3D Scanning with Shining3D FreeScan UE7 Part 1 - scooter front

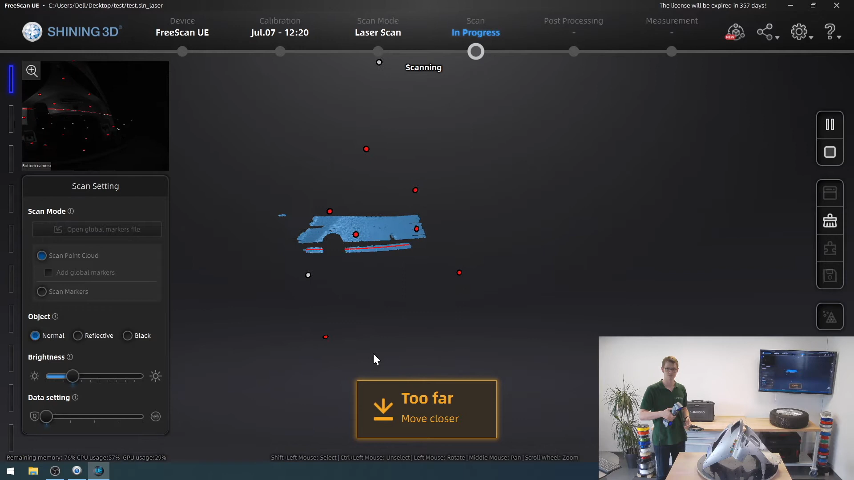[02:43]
So that's not what I'm going to do. I'm going to switch back to the regular scan where I have my
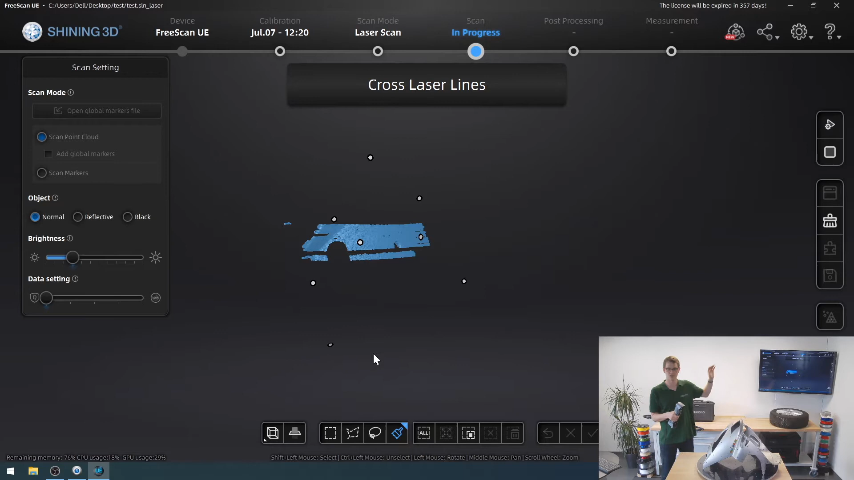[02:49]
cross laser lines in this case of the UE7 it is seven blue laser crosses so 14 lines the UE11 it's bigger brother has a whole 11 crosses so 22 laser lines.
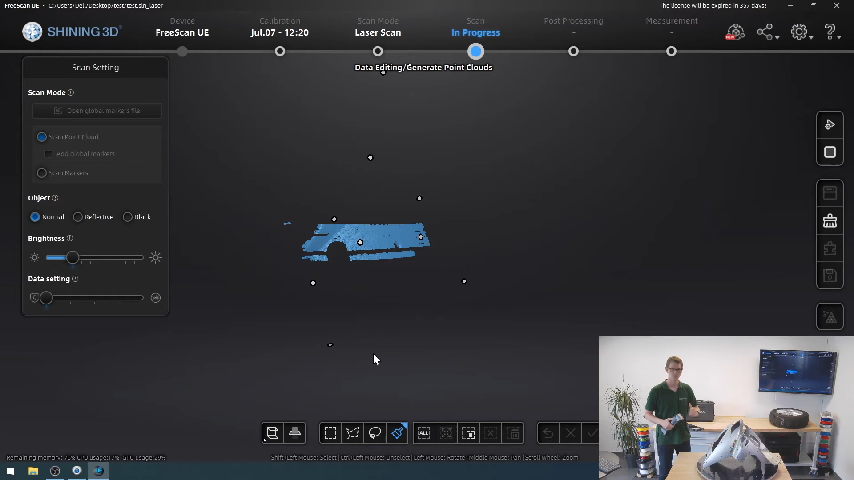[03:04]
So let's start once again I press my start button and I get to preview my model with
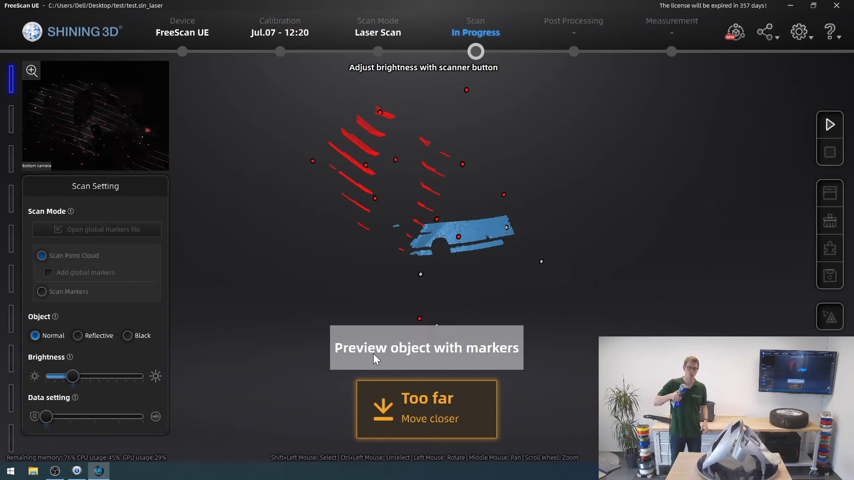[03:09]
the markers on it and with another press of the start button I will then
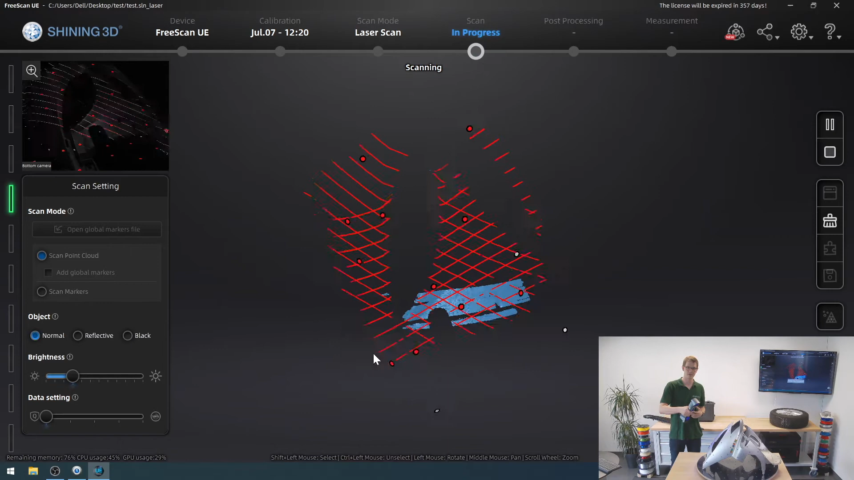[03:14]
actually get into scanning mode and you can already see just how fast the scanning experience is.
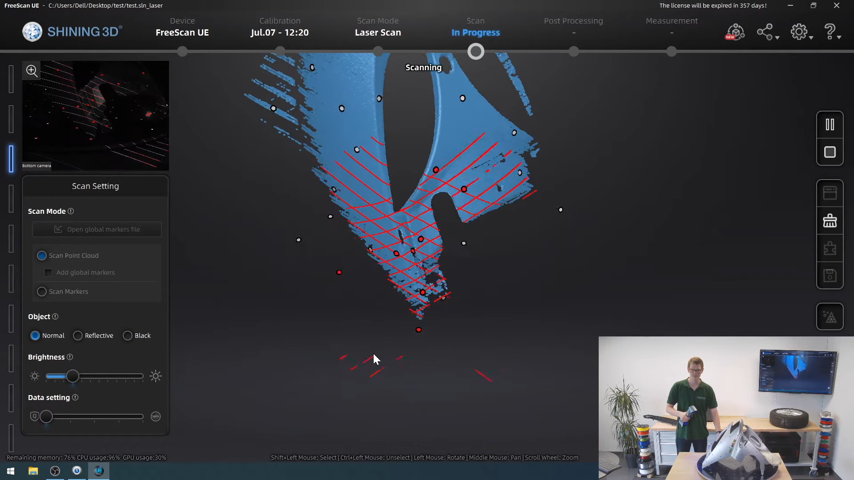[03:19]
Actually you know what let me do this and I will delete
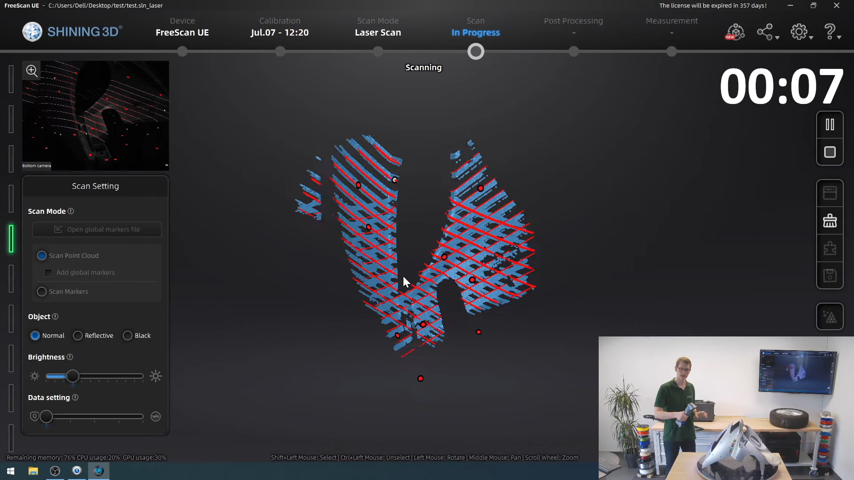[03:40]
model of this part that I am satisfied with.
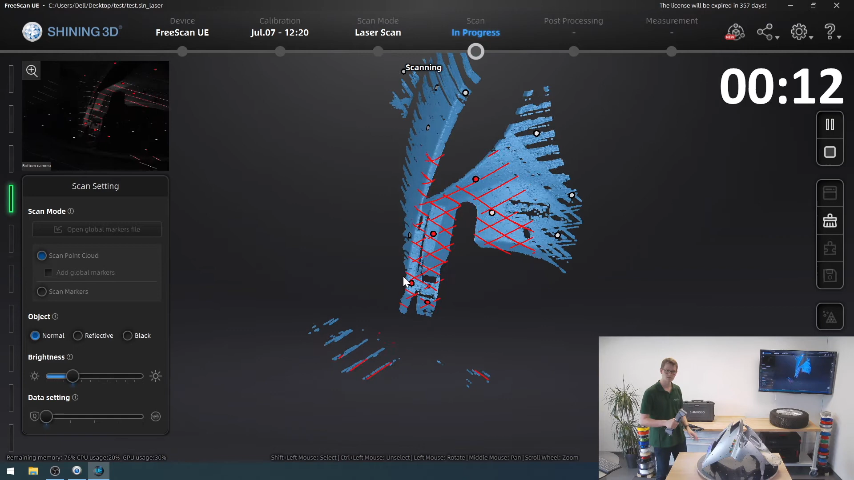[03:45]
So I'm just going to scan this right here and that's where the part goes up.
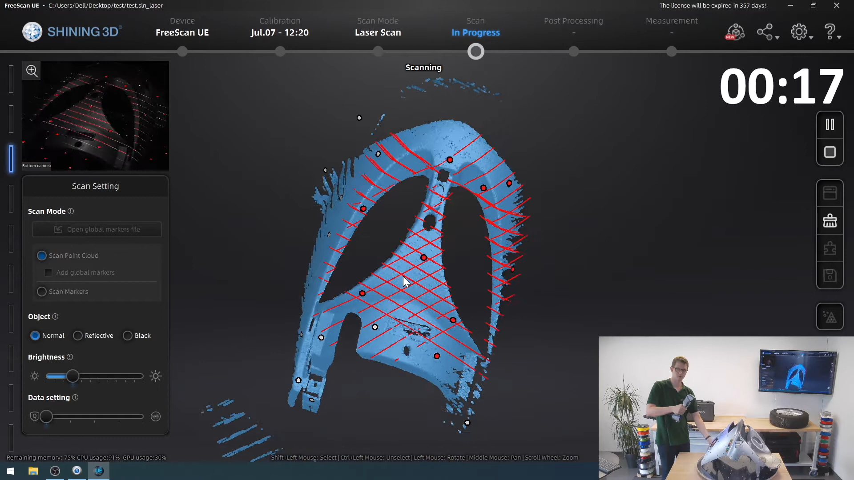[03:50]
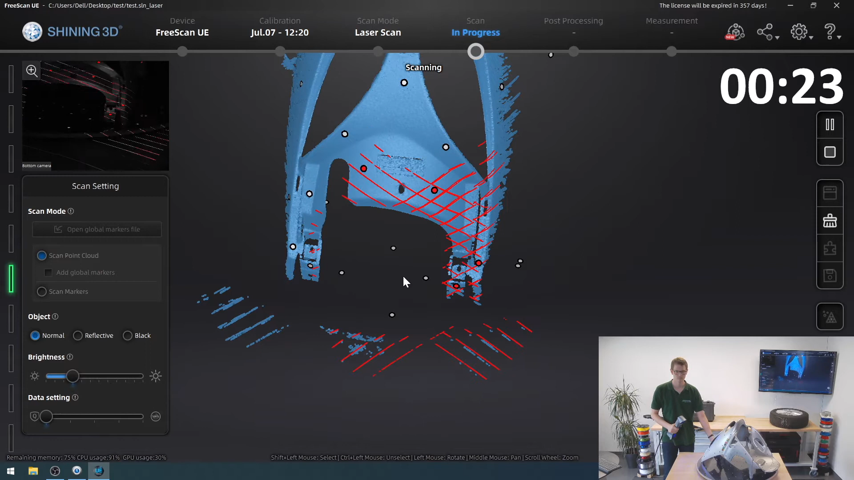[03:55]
And I have it set on this rotating plate just because it makes it a bit easier
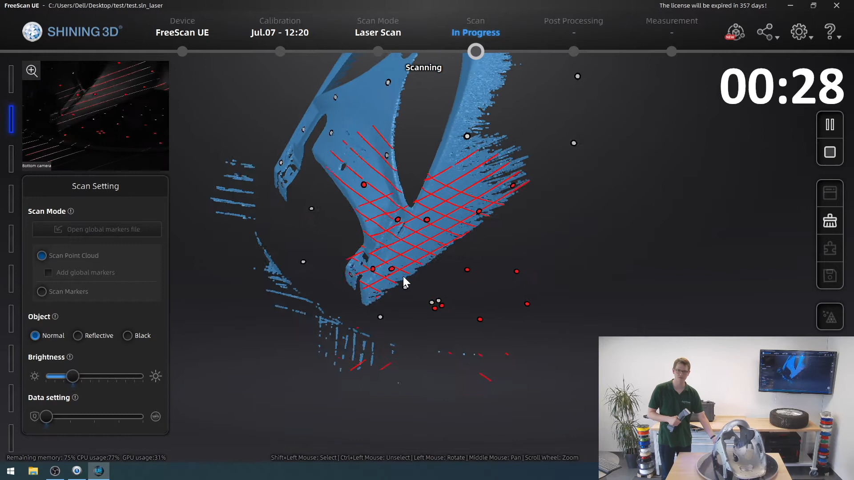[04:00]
especially for the video I don't have to move around the part normally of course that would also work
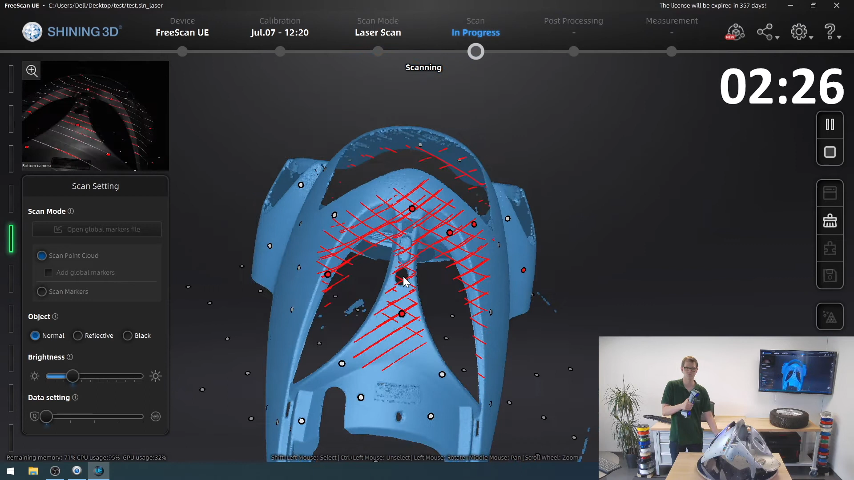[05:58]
No, I think this actually looks pretty good already. And yeah, I'll just stop it, pause my stopwatch.
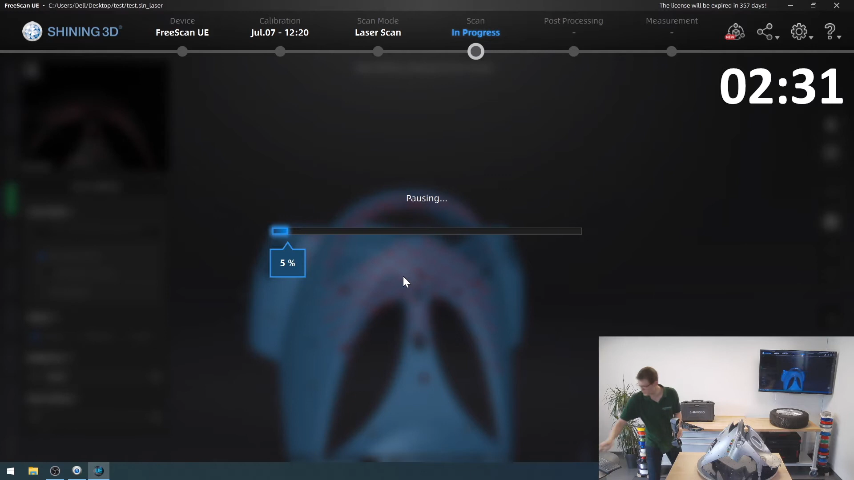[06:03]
So just over two and a half minutes to get this whole part
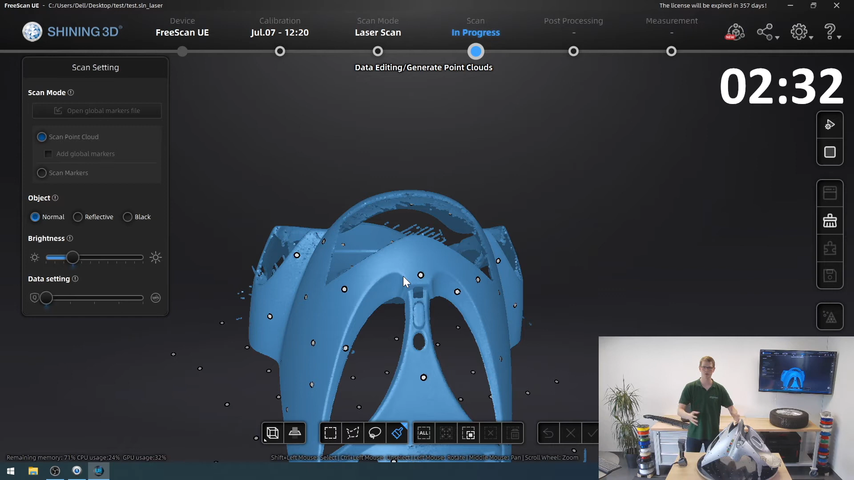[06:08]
into the scanning software in a way where I think I will be mostly satisfied with the result.
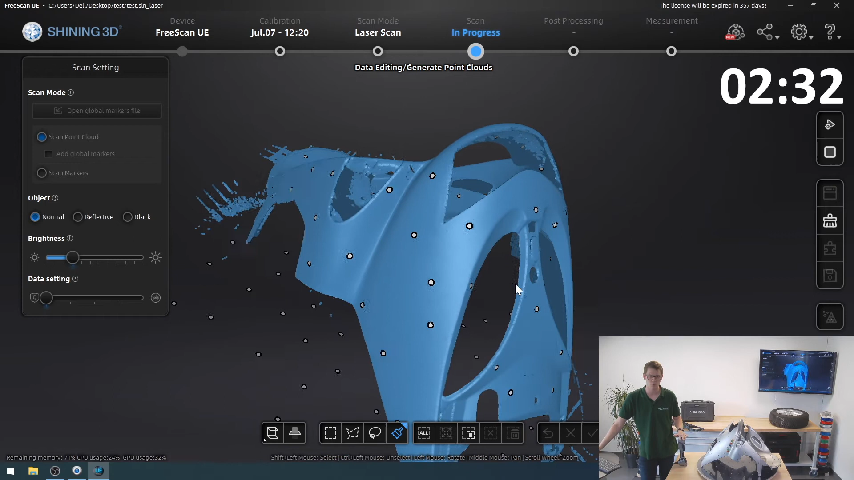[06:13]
I've picked up all the important features.
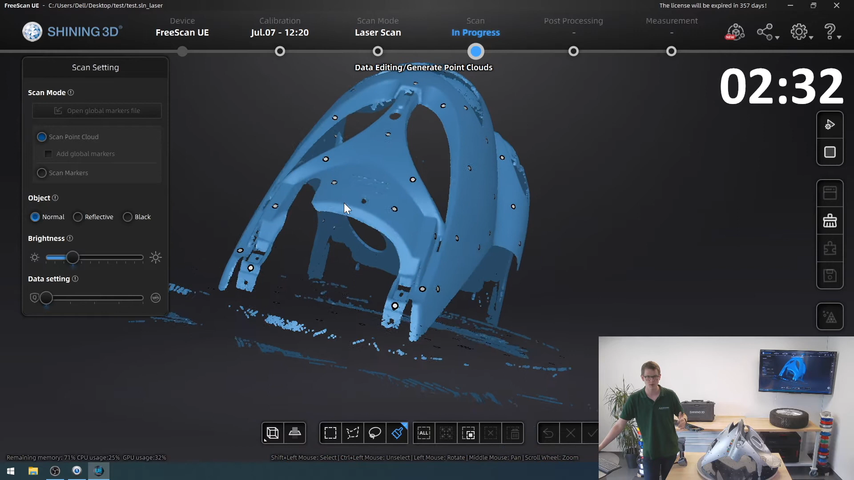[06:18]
I've picked up all the geometries that would be
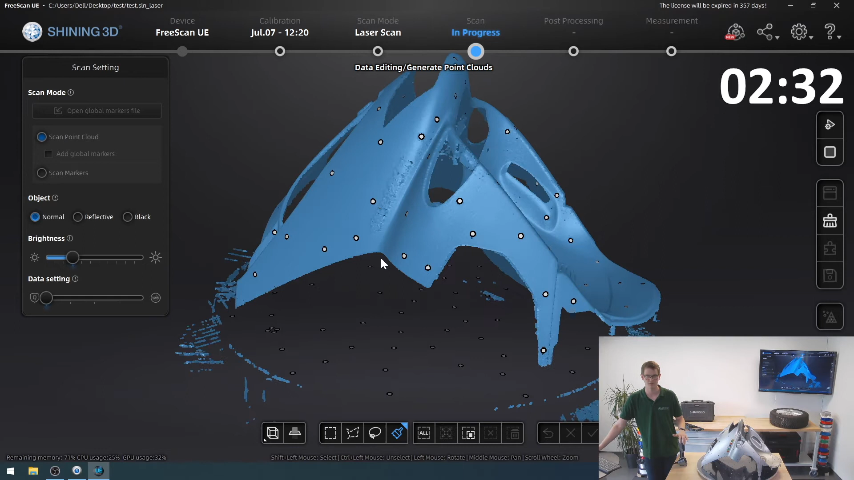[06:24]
required to make a replica, for example.
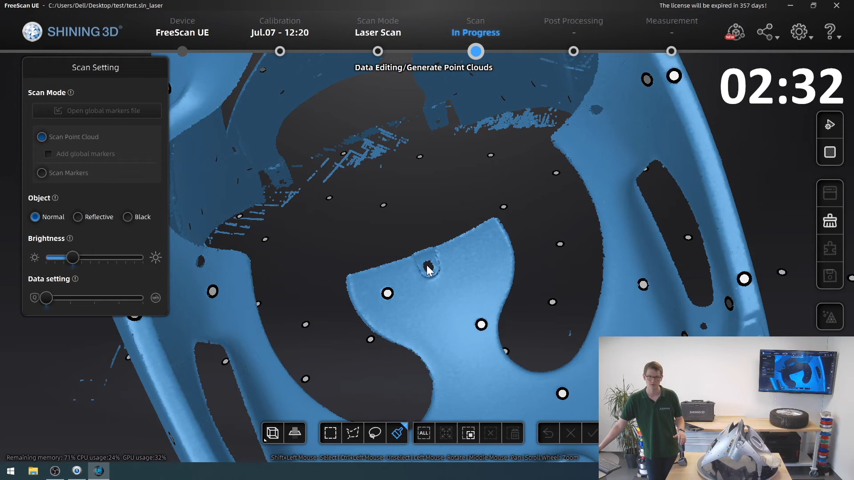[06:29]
I've got all my screw holes right there, over here, so I could fix something to it.
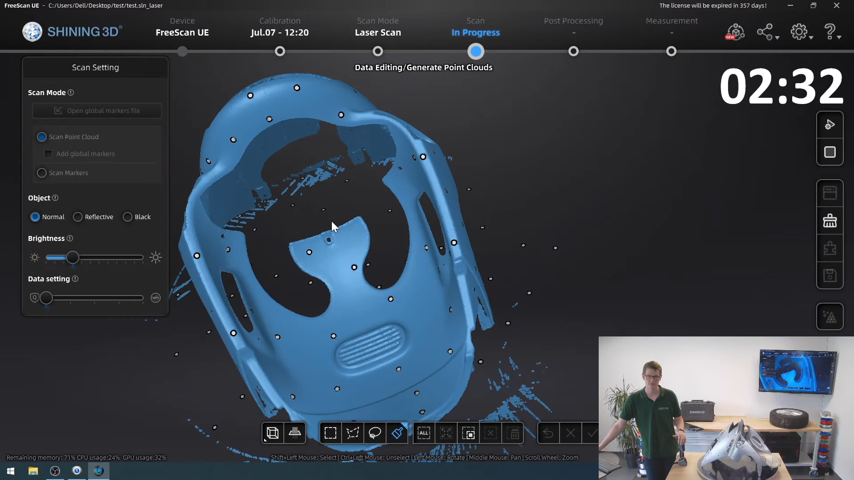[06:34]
This little grill here at the bottom actually came out quite nicely as well. Yeah, I think this is good enough for me.
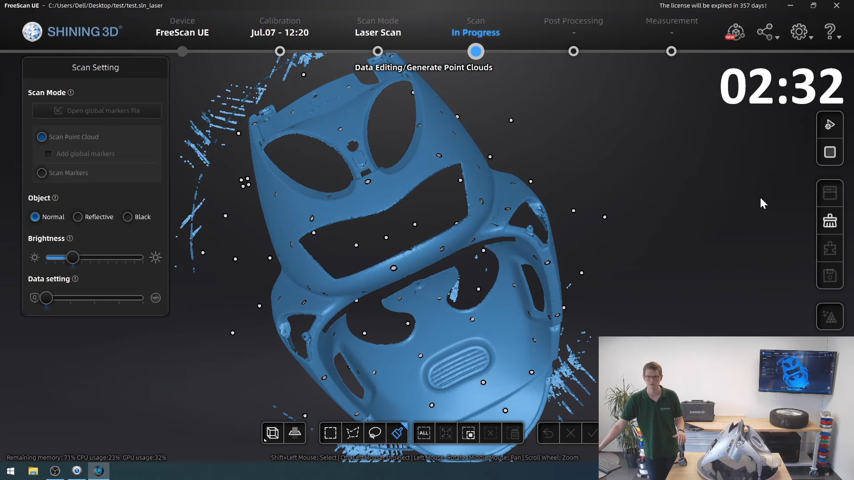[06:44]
And I will let it generate a point cloud, but before I do that, once again, I will use a cutting plane in order to get rid of unnecessary scanned table,